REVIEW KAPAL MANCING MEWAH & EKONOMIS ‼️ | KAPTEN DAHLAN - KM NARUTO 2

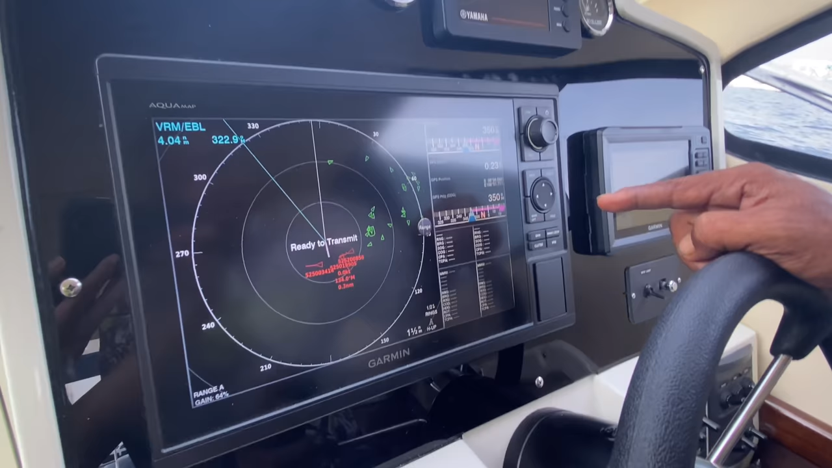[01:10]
Ini ya, radar. Ini radar. Fungsinya apa Cap?
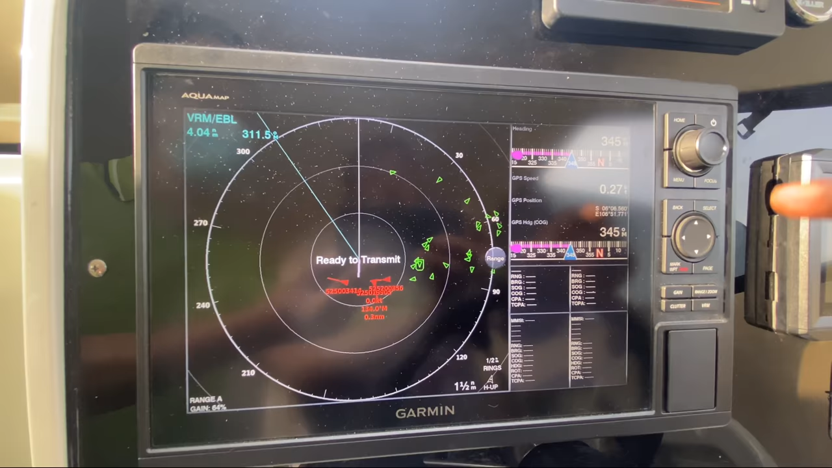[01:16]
Jadi satu monitor ini ada radar, ada GPS.
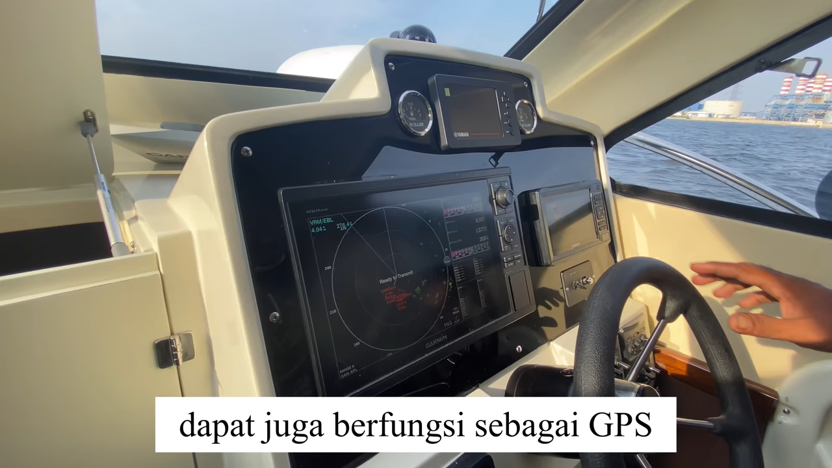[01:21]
GPS? Ada, di sini fungsinya ada radar, ada ya, GPS. Ada fish finder.
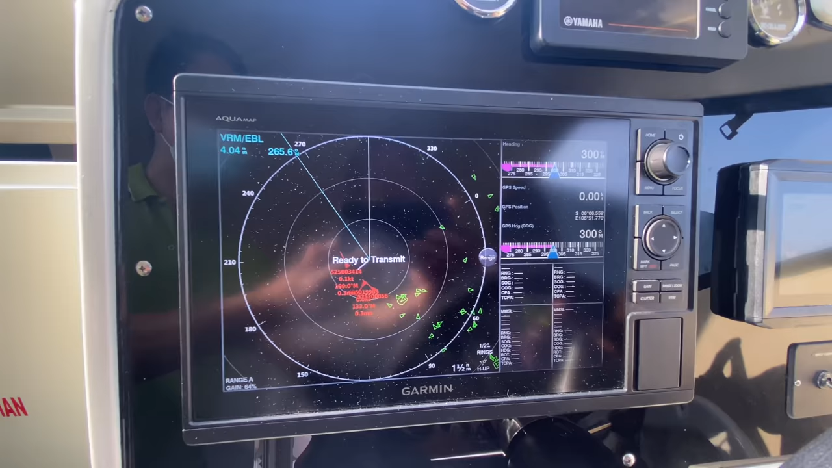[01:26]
Fish finder juga di situ? Ada di sini. Oke.
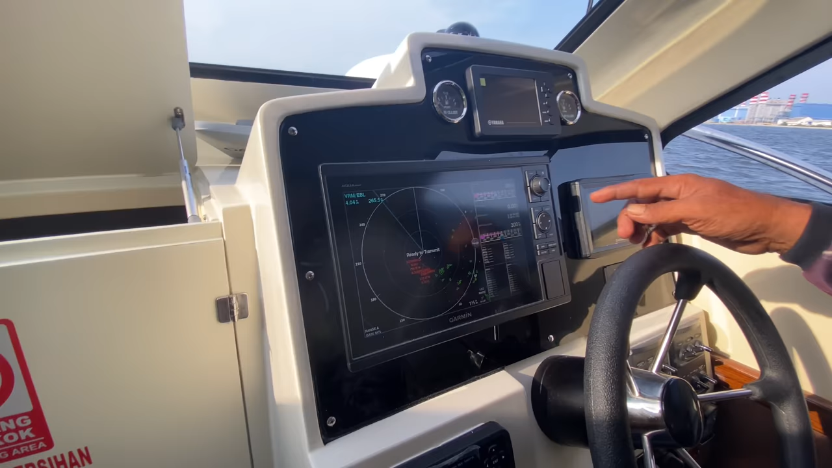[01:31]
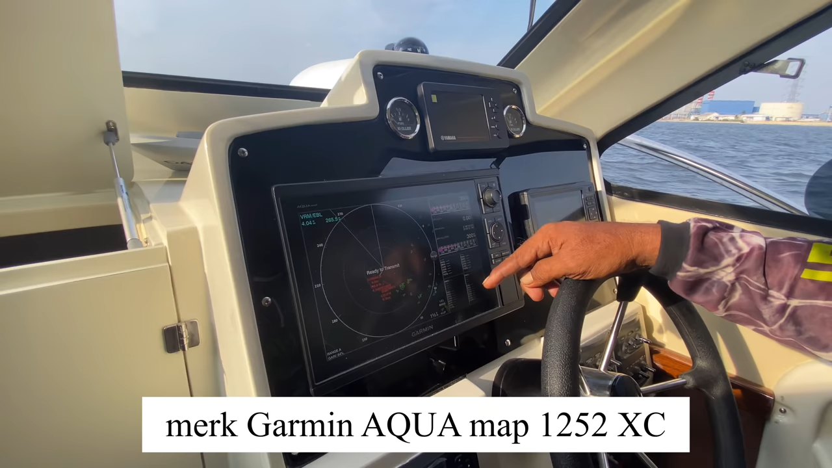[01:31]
Ini terus dengan Garmin Aquamap 1252XC. Aquamap? Iya.
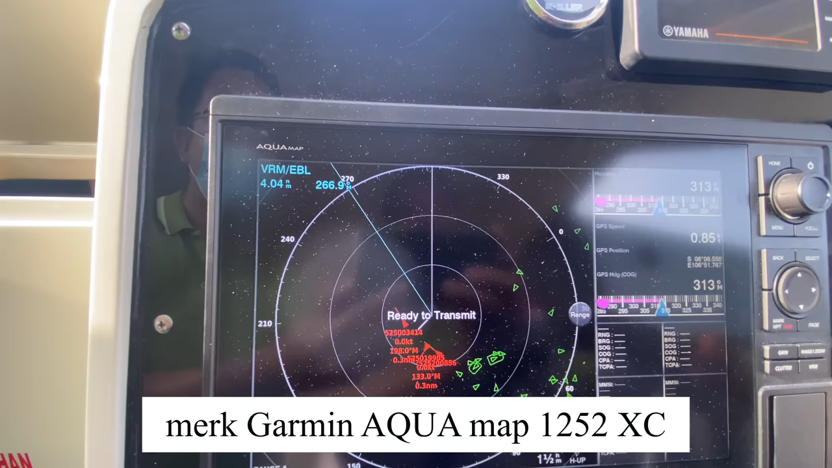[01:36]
Oh, ini serinya ya, seri Aquamap. Oke.
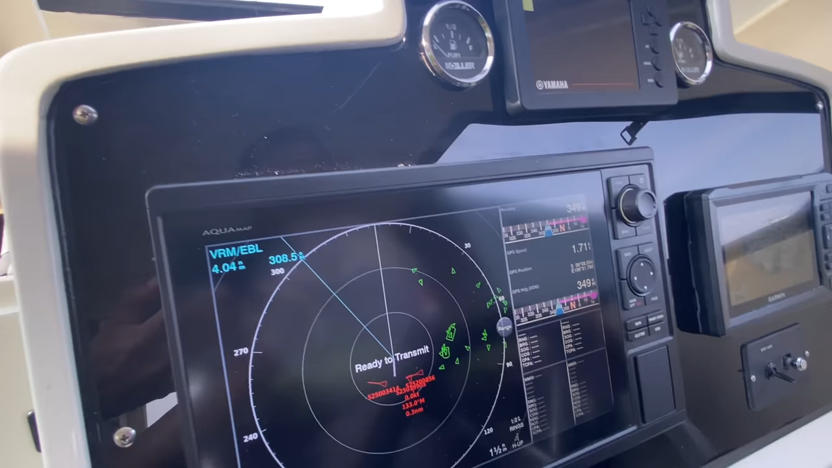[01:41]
Nah, kalau yang sebelahnya ini, Cap? Ini adalah untuk GPS-nya.
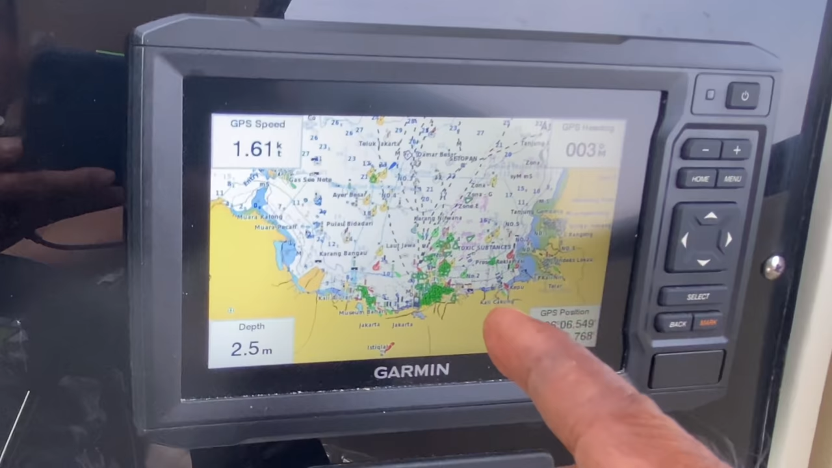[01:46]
GPS. Karena ini juga kita bisa gunakan GPS, cuman jadi kita pakai
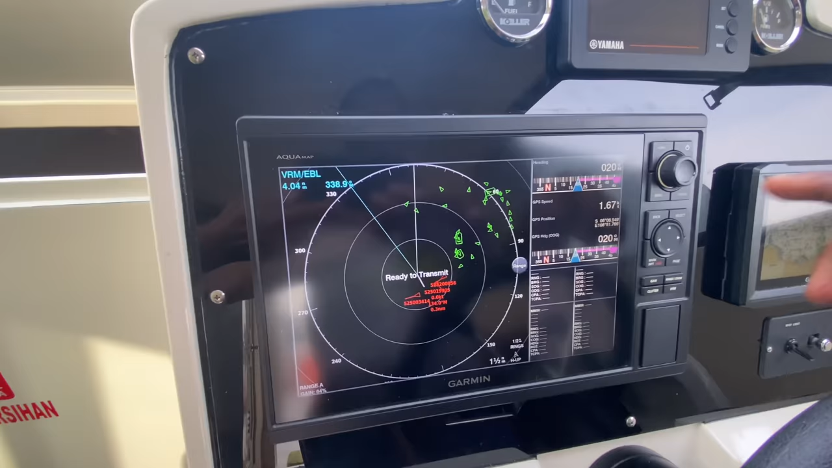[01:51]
ini kita gunakan untuk echo sounder kayak semacam gini nih. Jadi ini kan GPS.
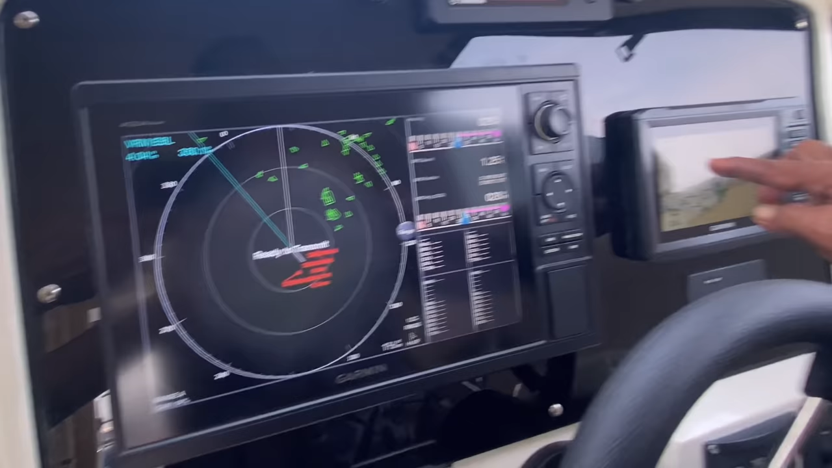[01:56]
Nah, ini kita gunakan untuk sonar bisa.
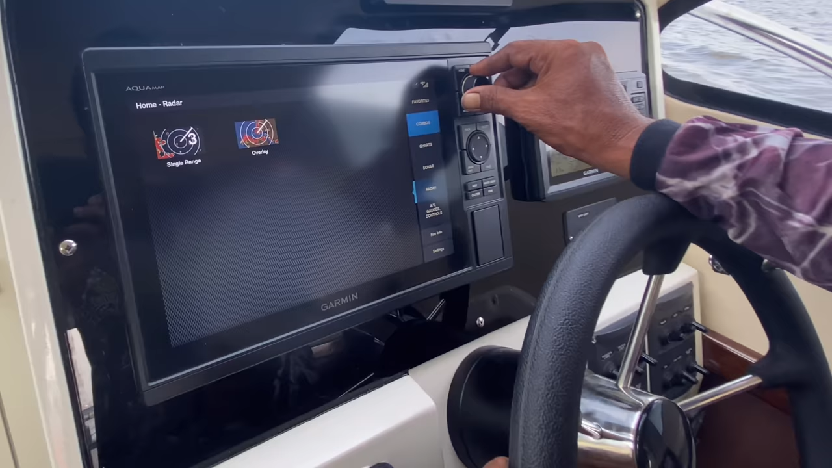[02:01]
Nah, ini kita beralih ke sonar. Nah, langsung tampilannya sonar.
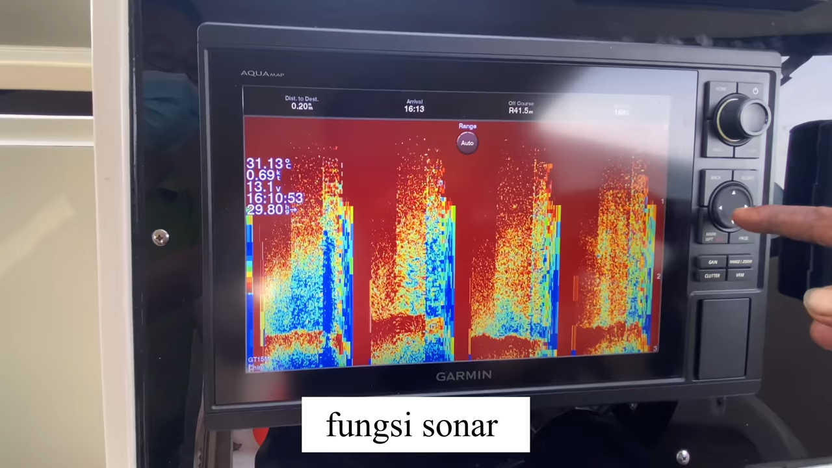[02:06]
Sonar itu artinya yang mengetahui yang di bawah itu ada apa aja gitu ya, Cap? Ya, betul.
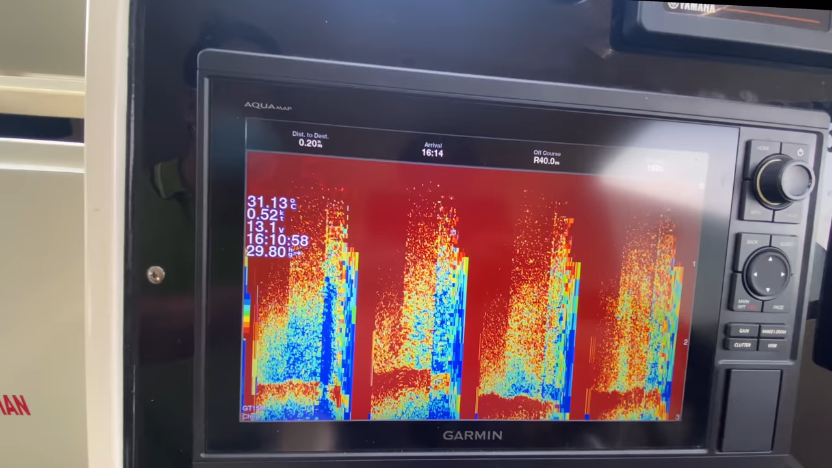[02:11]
Dasar laut, karang, kapal tenggelam atau apa gitu.
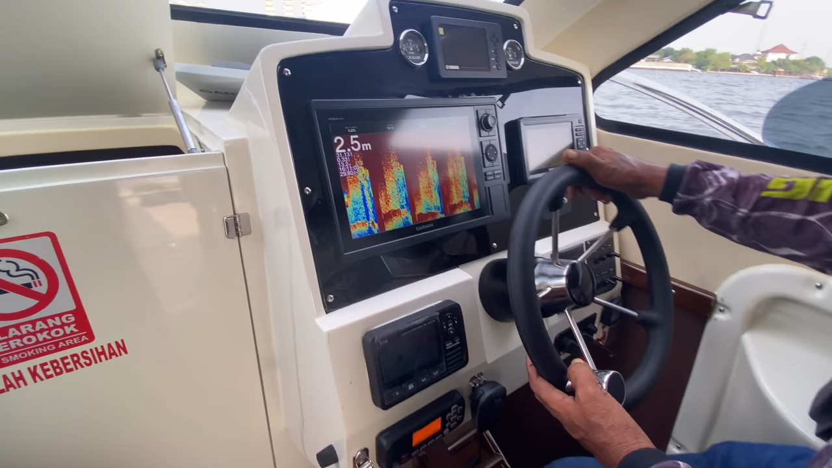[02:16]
On screen: depth 2.5 m
Ini bunyi apa nih, Cap? Alarm radio. Ada radio. Ini ada AIS.